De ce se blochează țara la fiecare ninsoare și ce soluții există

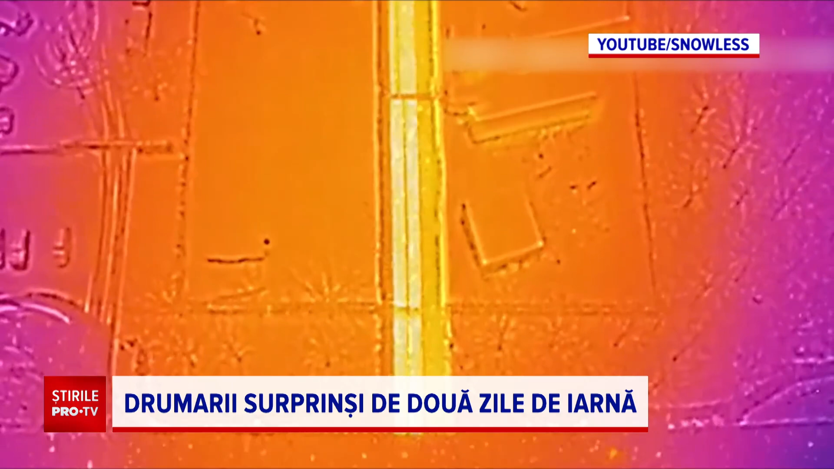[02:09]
Iată imagini din timpul unei furtuni de zăpadă din Danemarca. În 15 minute, drumul e negru. MULȚUMIT PENTRU VIZIONARE!